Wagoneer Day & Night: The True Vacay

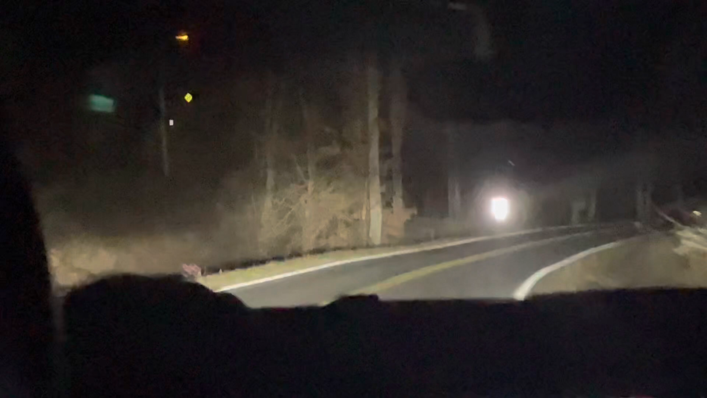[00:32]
At the stop sign, there's absolutely nobody behind us. That is so freaky. I was like, we're gonna die in the woods!
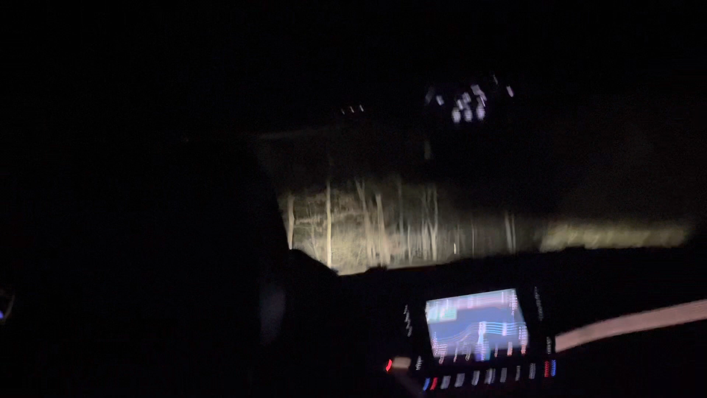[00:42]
Oh god! Turn right.
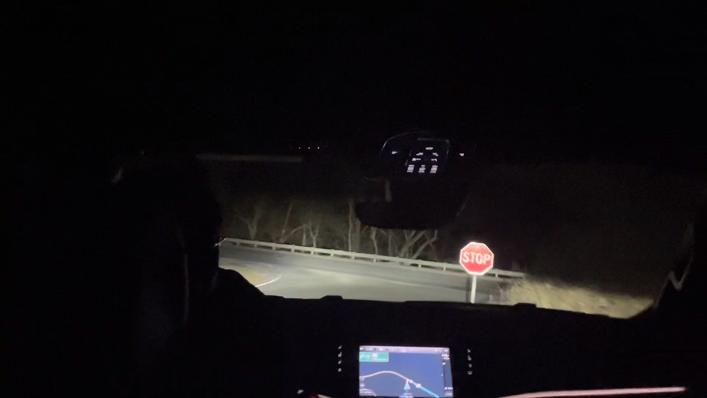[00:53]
Okay, there's the French Broad River, Tiger. Right into the river. Just how many people?